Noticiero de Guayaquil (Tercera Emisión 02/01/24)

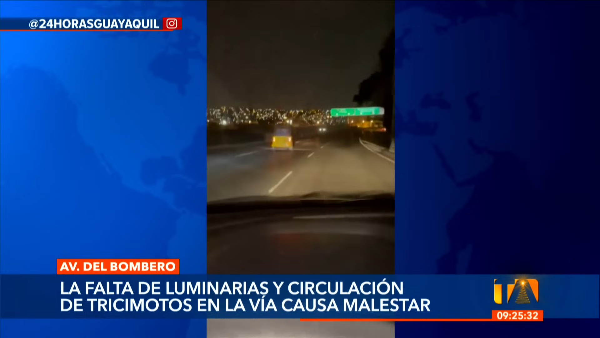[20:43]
a este problema se suma que la vía se encuentra a oscuras por la falta de luminarias lo que resulta peligroso para quienes conducen por el sector y lo más curioso de todo esto es que es muy cerca a donde está la dependencia del ATM entonces ni siquiera por eso es que pues los pueden detectar así que es importante entonces esta denuncia y este llamado de atención que se hace en la avenida del bombero nuevamente